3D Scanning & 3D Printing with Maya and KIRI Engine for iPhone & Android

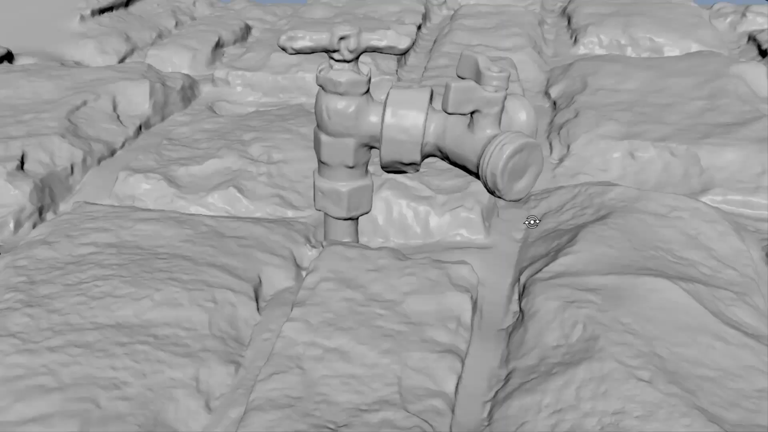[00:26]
I thought that if I had a really good 3D scan of the stone, I can 3D print a flange to fit around the faucet to hold it in place.
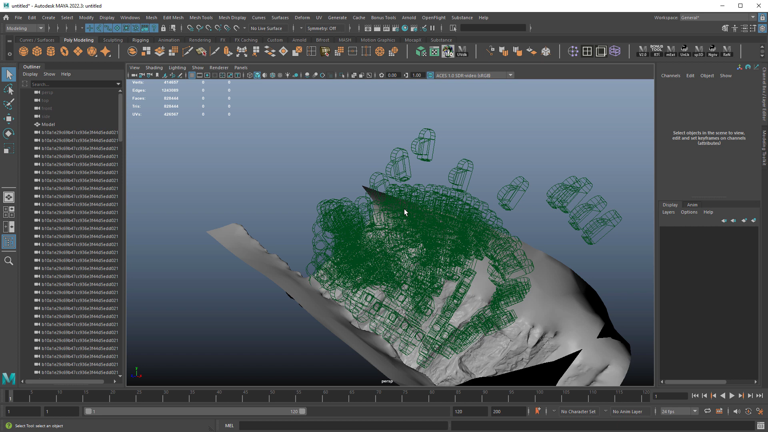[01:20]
I don't need the cameras for this. I'm just going to select them and delete them and then we'll scale this to one so it's easier to work with.
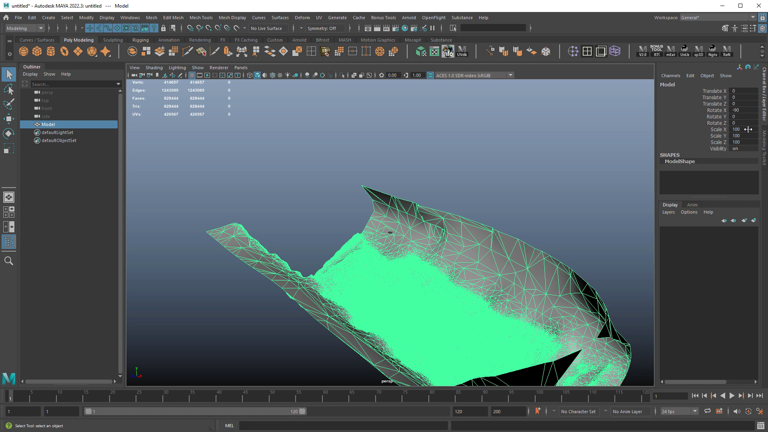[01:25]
Like that.
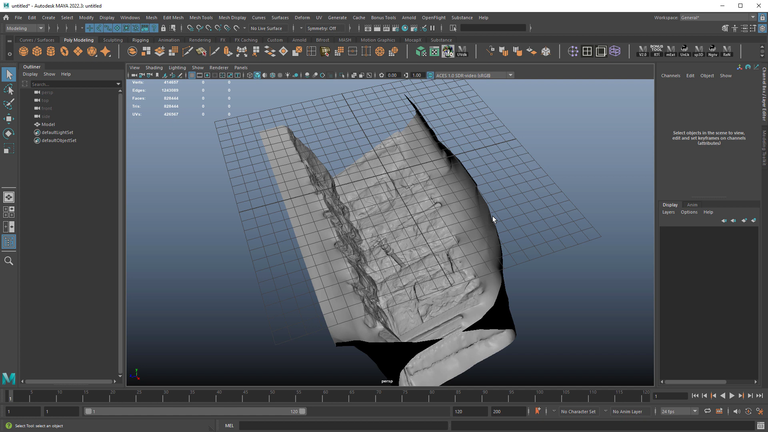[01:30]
And now if I press 6, I should see what the texture is. Now when you first bring in FBXs or any model,
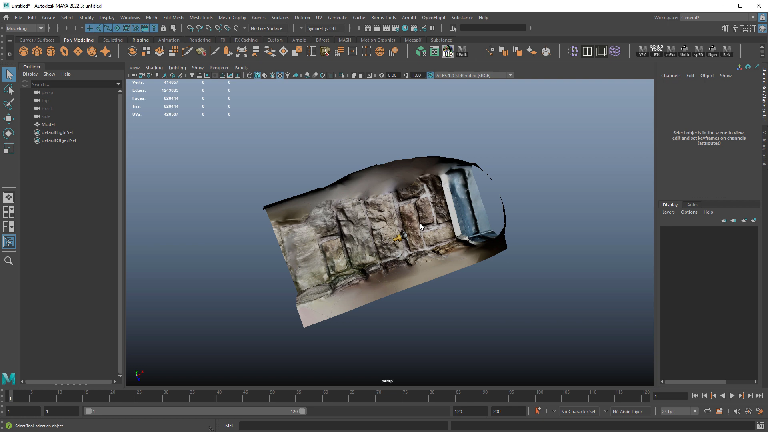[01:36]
usually it comes in with a material in font form, which is kind of hard to look at.
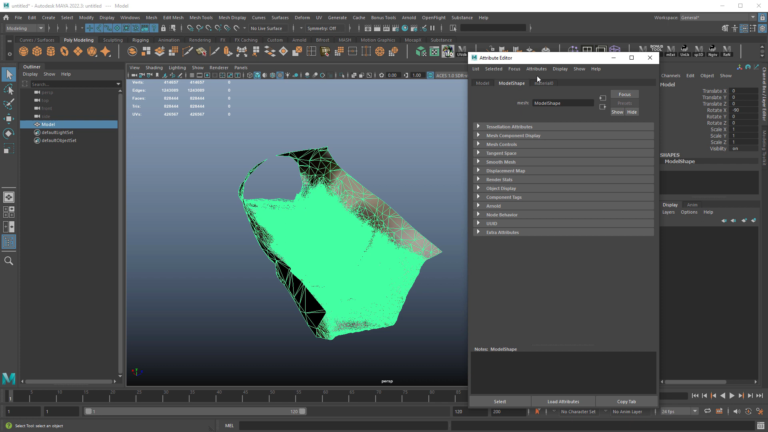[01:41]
So I'm going to change it to Lambert. It's easier to look at a scan that way. And also our color profile here is set to Asus SDR. I want to change it to Untone Map.
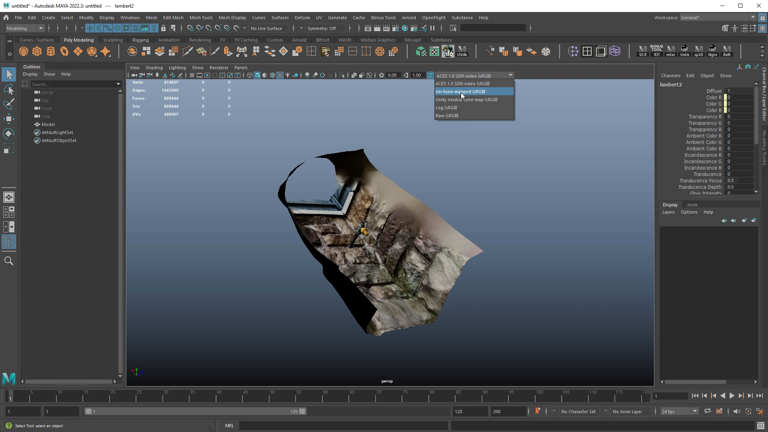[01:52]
It's going to be easier to look at this texture. You can see it's going to get a little brighter. And here is the scan. And this looks really, really good.
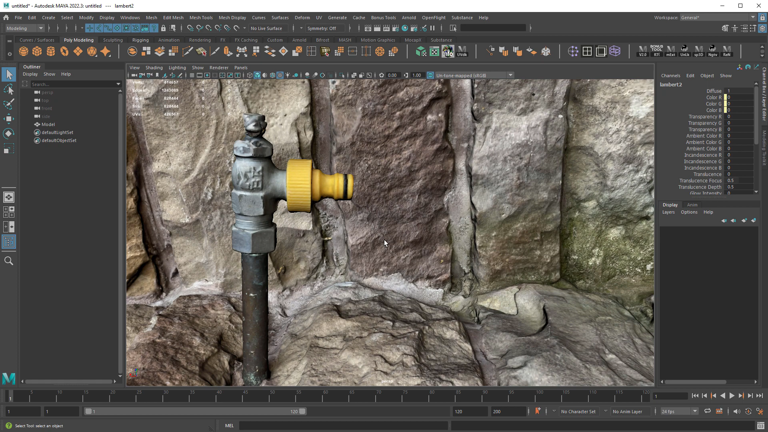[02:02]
I mean, I've used the really expensive software for photogrammetry and
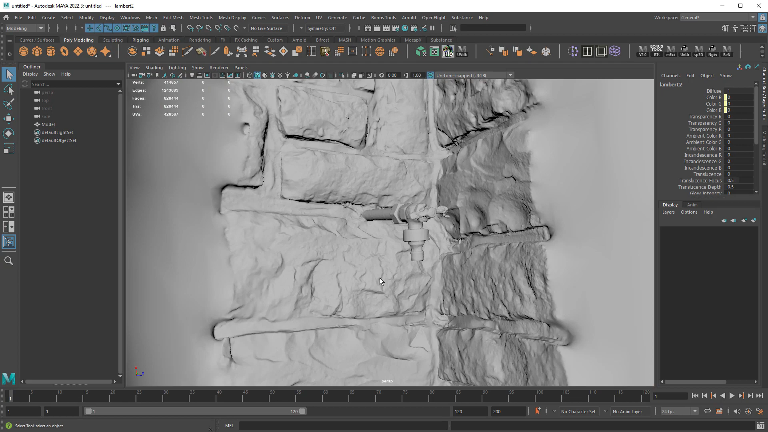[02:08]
I rarely get this type of quality, especially with only 200 photos. And it seems like 200 photos is a lot. It's not.
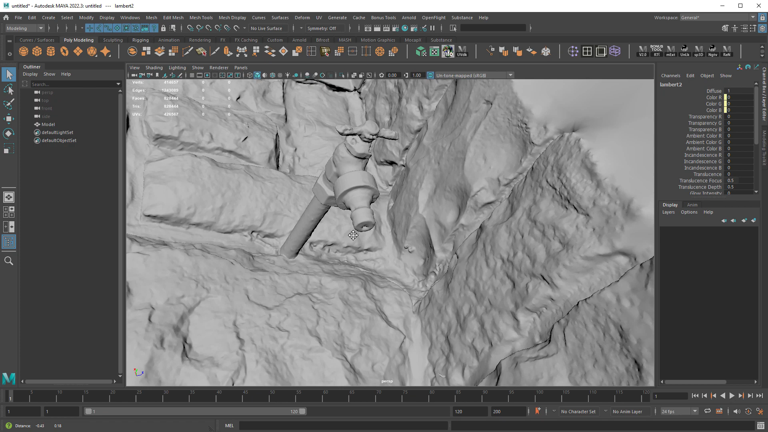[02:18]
I mean, I've taken hundreds and hundreds of photos before for photogrammetry.
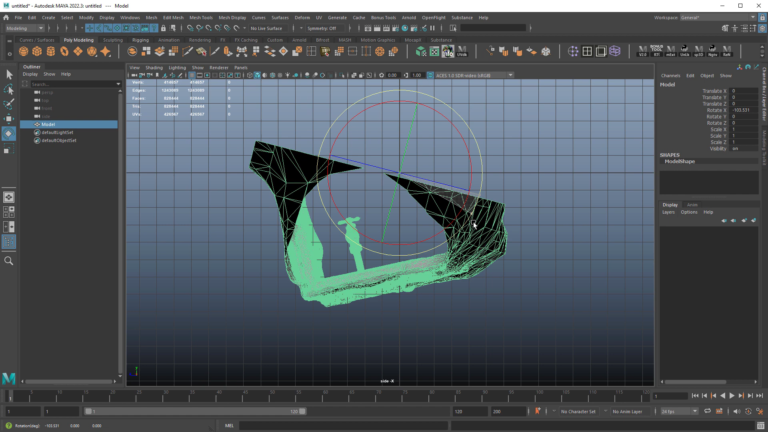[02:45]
so I can kind of see what's going on because it's a little,
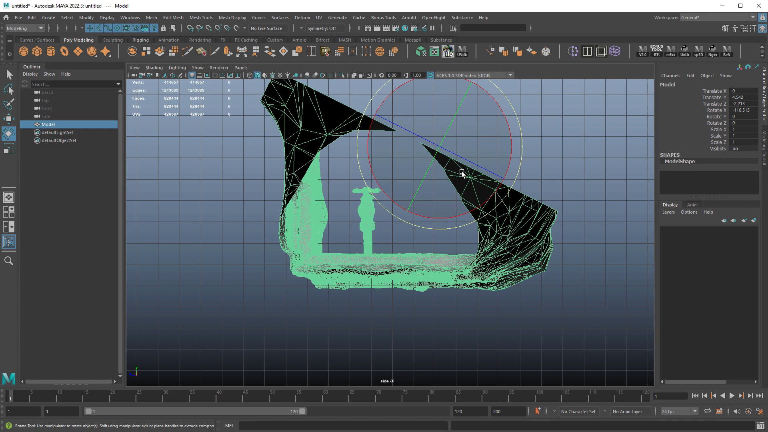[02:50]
it's off center because there's no way to kind of register your scans unless you put some kind of registration marks,
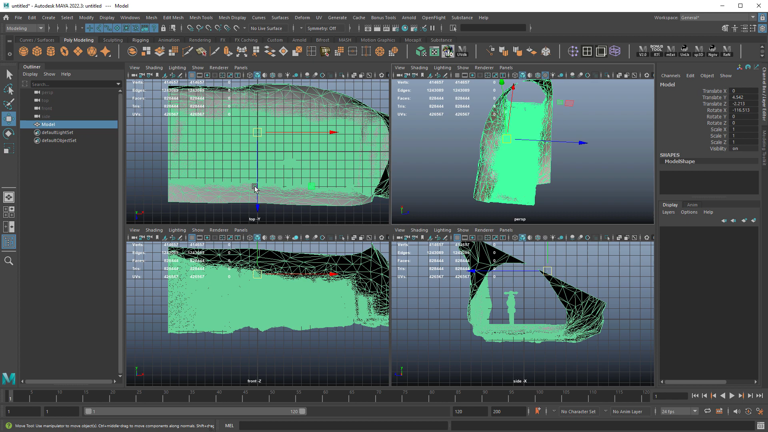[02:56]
but we don't need to worry about that here.
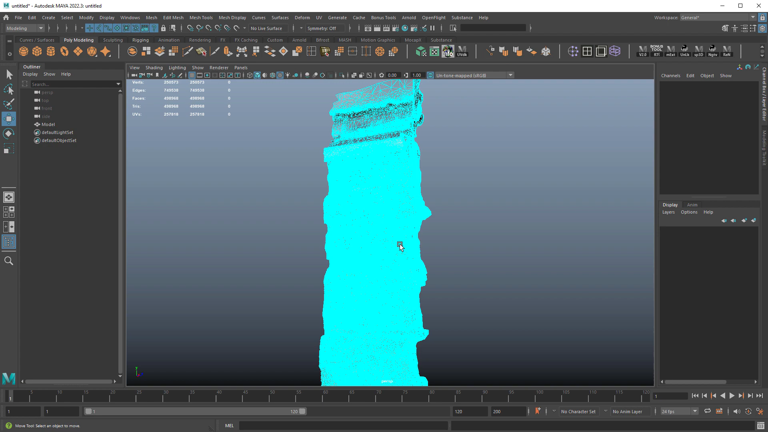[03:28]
So I'm only working, you know, with the faucet here.
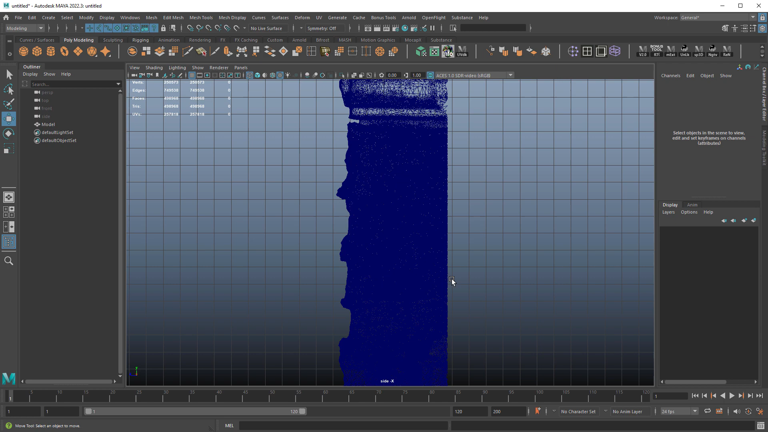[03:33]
So I'm going to delete this much down here.
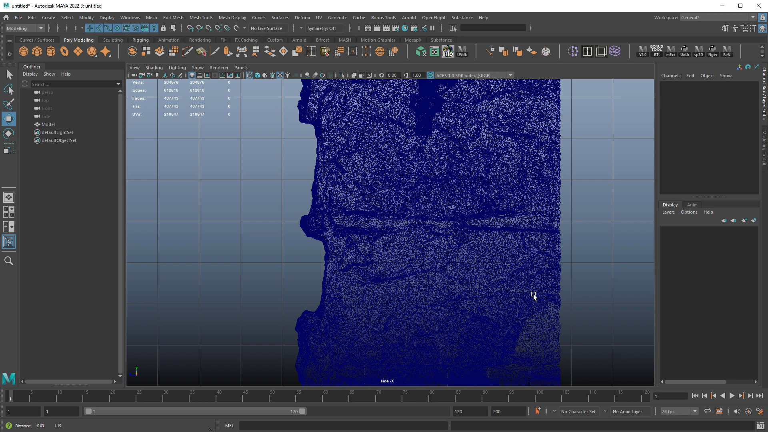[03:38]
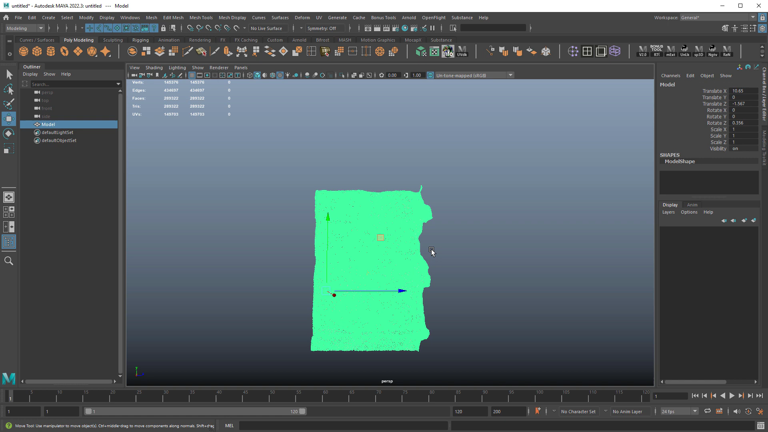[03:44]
So less geo, simpler model, easier to work with. Now for scale, there's a couple of things you can do. You can measure individual features.